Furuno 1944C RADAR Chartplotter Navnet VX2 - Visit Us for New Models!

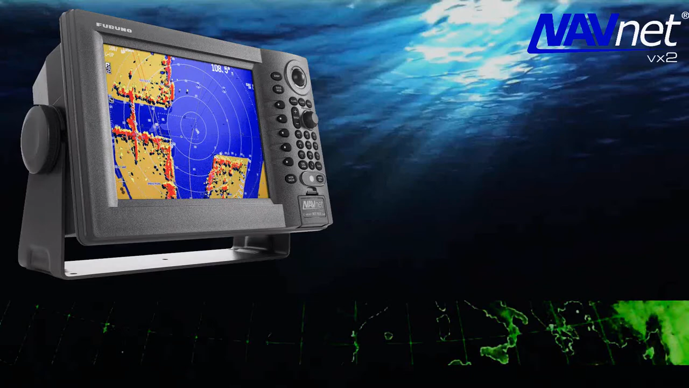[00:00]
Hi, this is Richard Hart for PSICompany.com, here with another Marine Electronic Product Overview.
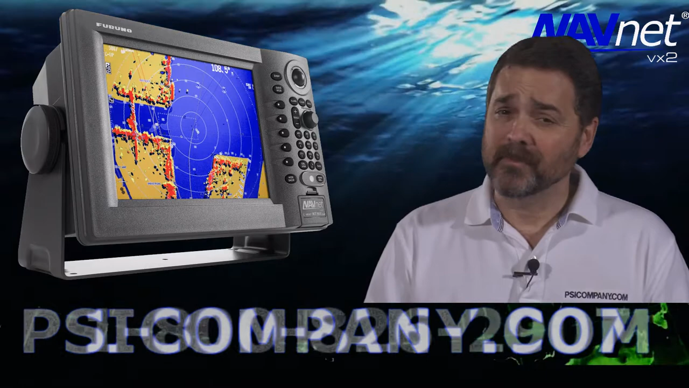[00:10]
We're talking about the Furno 1944C Radar Chart Plotter. This is a color 10.4 inch bright LCD display, 256 colors displayed. It's a very bright presentation, works wonderfully in direct sunlight, and as a radar, this features a four-foot open style, open array style antenna.
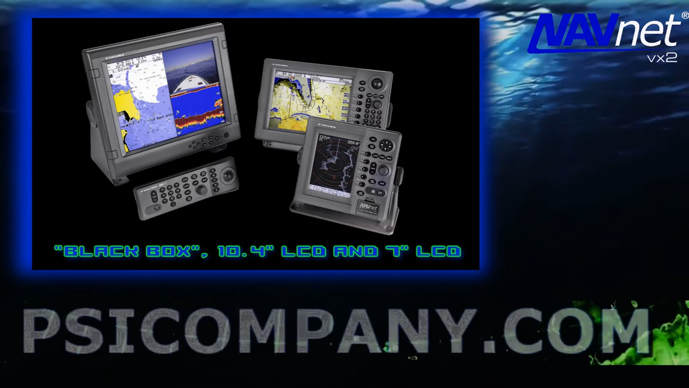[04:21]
Furno NavNet VX2 can be displayed on additional 7 inch and 10 inch LCD display heads, including the NavNet VX2 Black Box processors, allowing complete display flexibility going forward.